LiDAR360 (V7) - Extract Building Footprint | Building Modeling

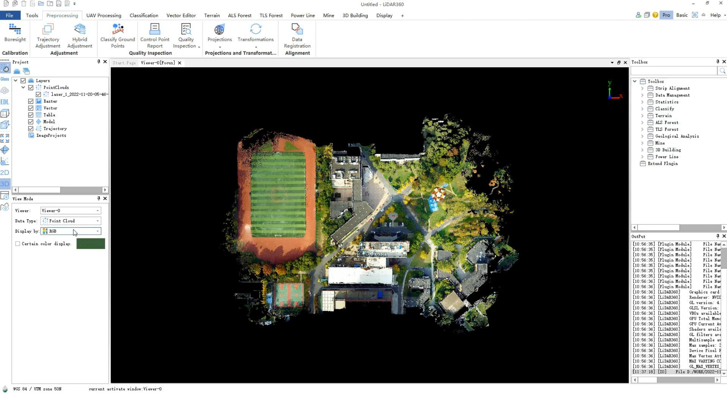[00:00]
Today we will introduce how to extract building outlines in LiDAR 360. You need to open the point cloud in advance where the classification is complete and at least the building points are separated.
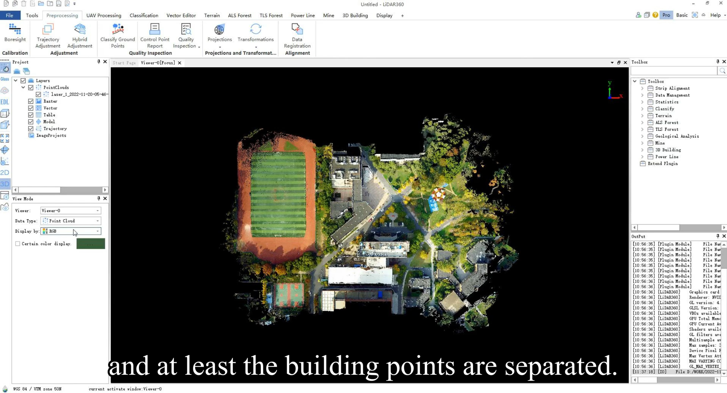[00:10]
After the point cloud is opened,
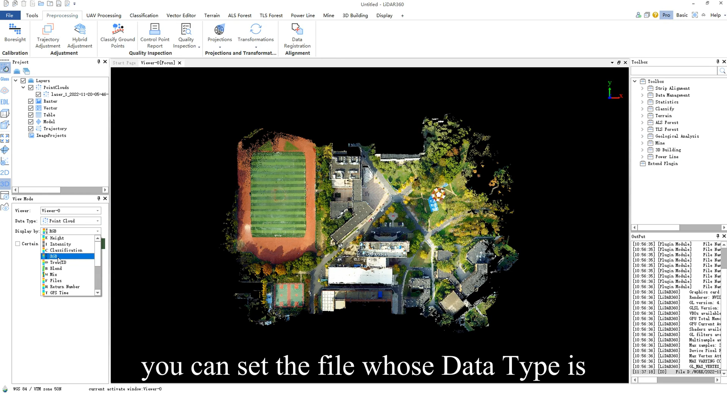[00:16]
you can set the file whose data type is point cloud to classification in the view mode window, and only check the building display.
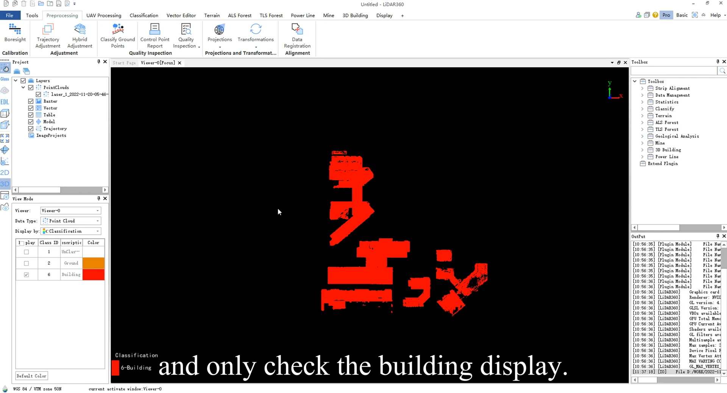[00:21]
Next you need to click vector editor, then click editor.
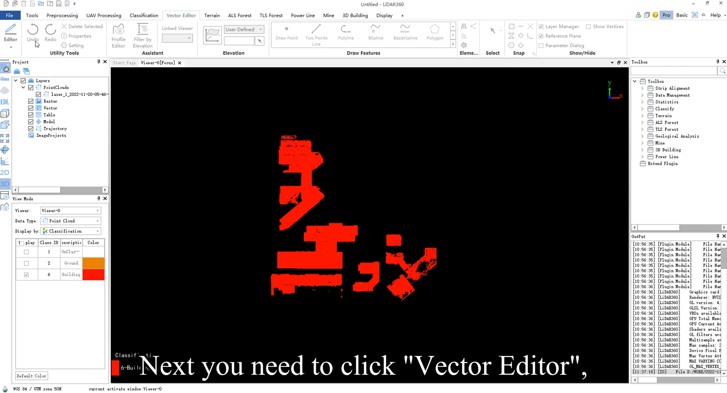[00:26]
Select new vector file edit to create a new vector data,
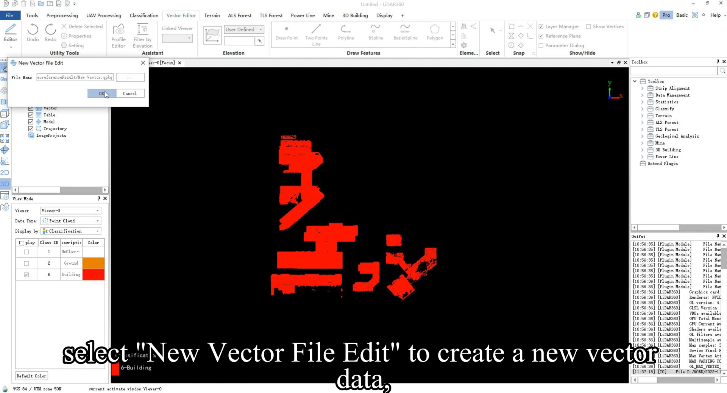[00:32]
and set the file name and path.
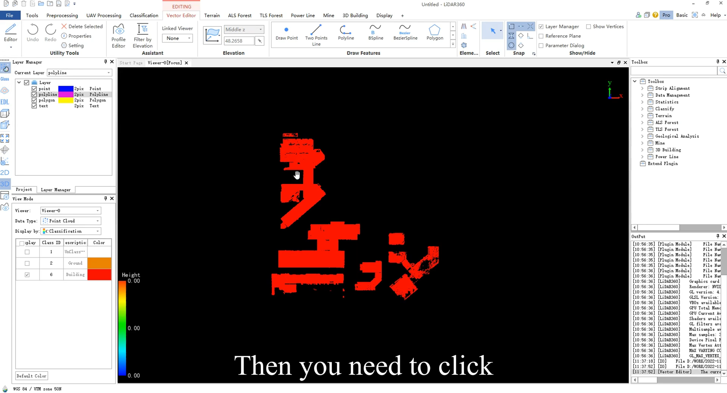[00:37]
Then you need to click extract building footprint in element extraction.
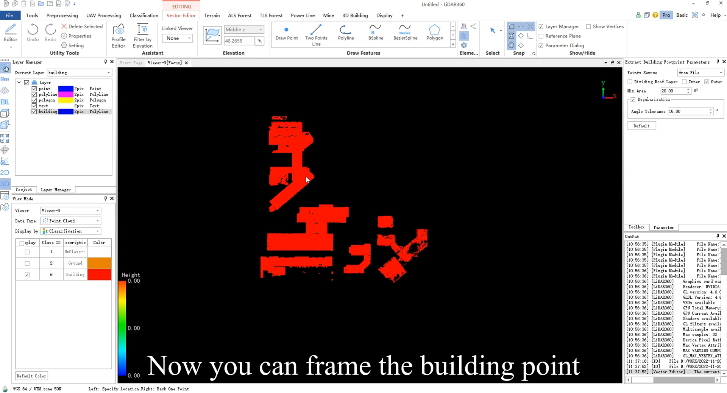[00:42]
Now you can frame the building point cloud displayed on the window by freely drawing polygons,
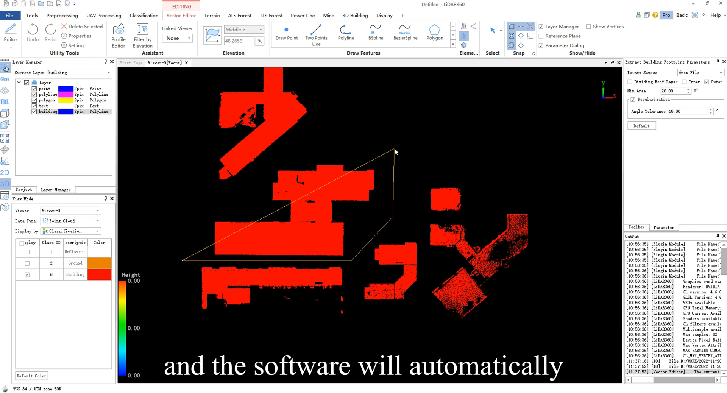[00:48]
and the software will automatically recognize the building outline and draw it onto a vector file.
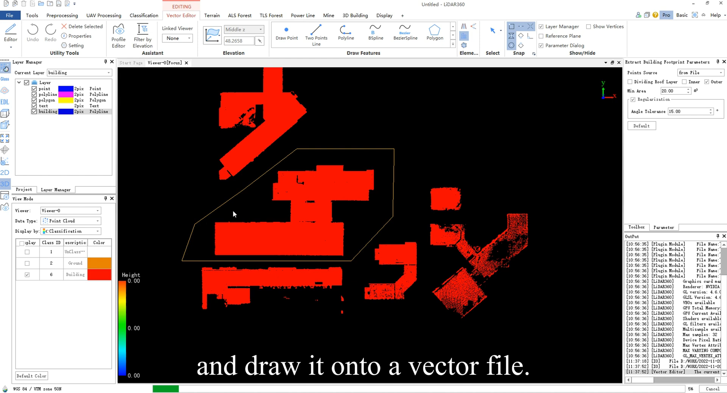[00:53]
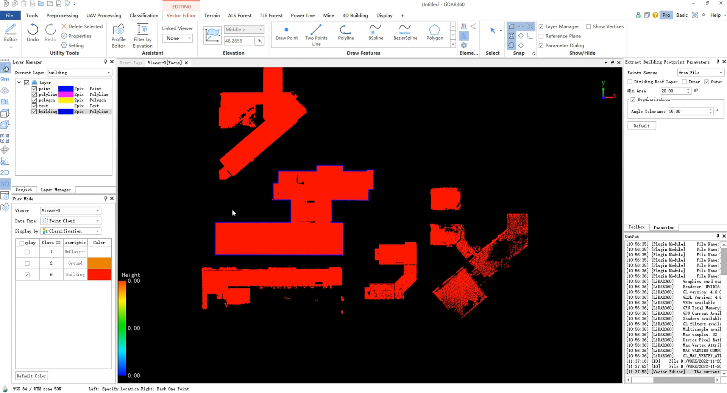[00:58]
If you want to manually draw the outline of the building or edit it, you can choose the tools in Draw Features.
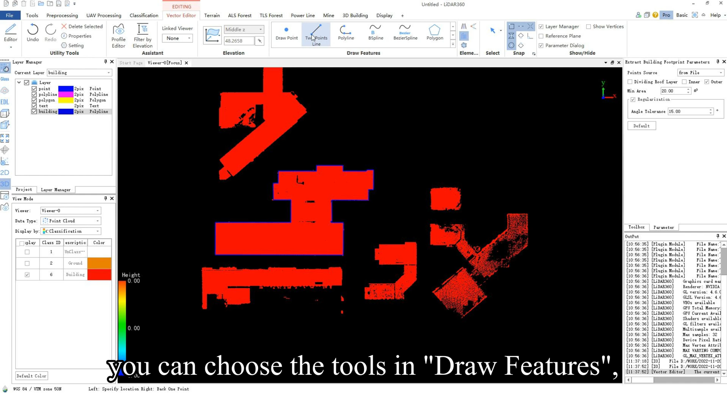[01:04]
For example, you can click two points line to draw a polyline.
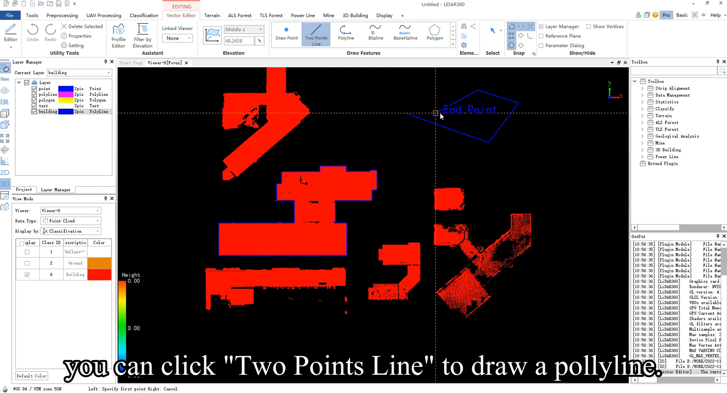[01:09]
You can also click the vector line in the viewer, select it,
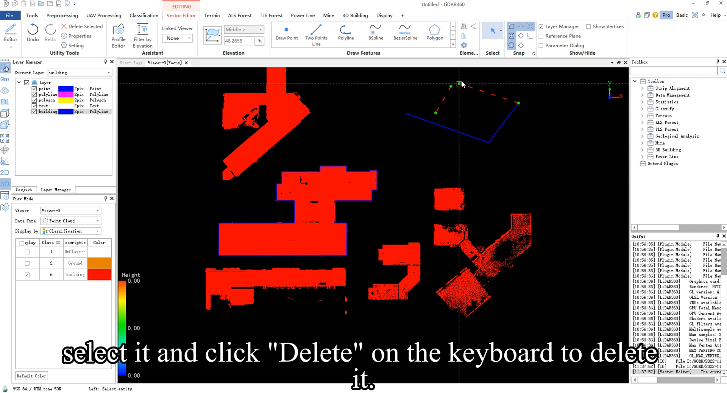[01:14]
and click delete on the keyboard editor to delete it.
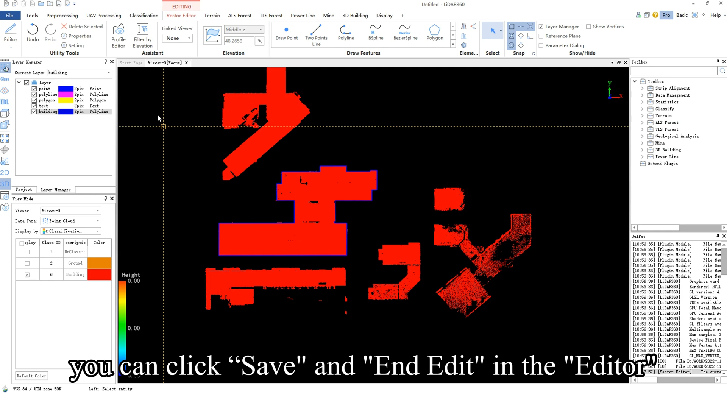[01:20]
When you finish editing, you can click save and end edit in the editor in the upper left corner to save and end editing. You can see the link in window in the部位.